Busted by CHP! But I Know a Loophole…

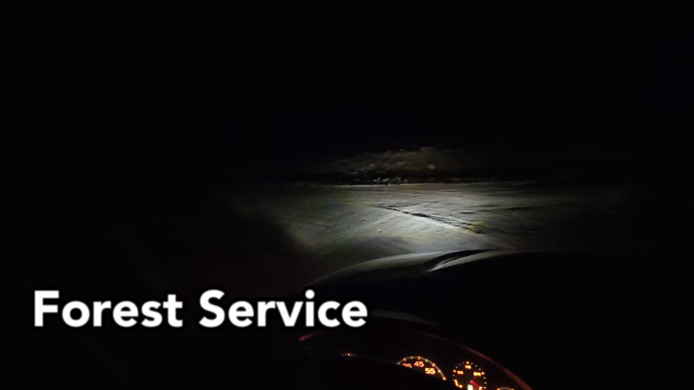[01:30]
And it looked like on the Google Maps, if I go out this way there's kind of a turnout right here. Where I can park for the night. See truck tracks on it, it looks fairly solid. Nice and level and far away from the highway and noise and all the other things we don't want to mess with. All right.